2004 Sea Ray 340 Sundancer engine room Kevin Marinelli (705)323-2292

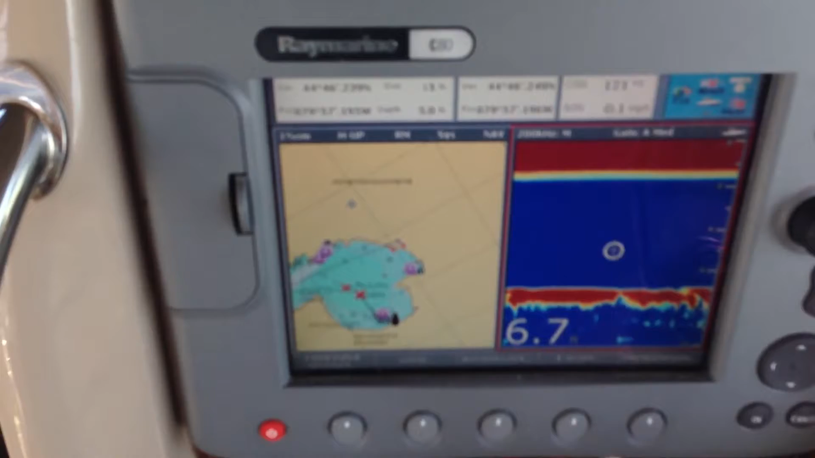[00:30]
again, you can see the C80 radar chart plotter, no radar, but with fish binder.